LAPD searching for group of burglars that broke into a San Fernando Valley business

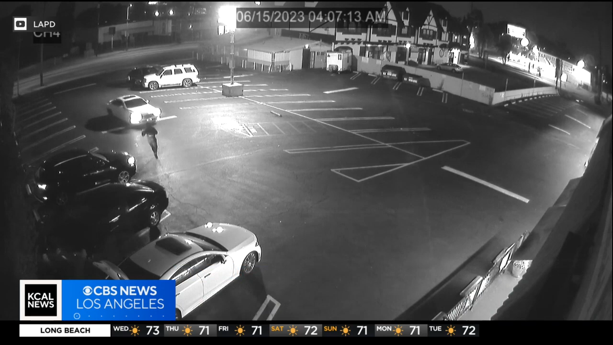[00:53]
Now, LAPD says they are looking for everyone involved in this. You see even that white car pulled into the parking lot to pick up one of the suspects. So very unusual for us when this video comes across to our desk to see multiple suspects like this taking off in multiple cars, even parking off in the back corner of the parking lot. Unbeknownst to them, they parked right under a security camera. So as we come back out here to the desk, the whole getaway caught on camera. If you recognize any of that, LAPD detectives want to hear from you.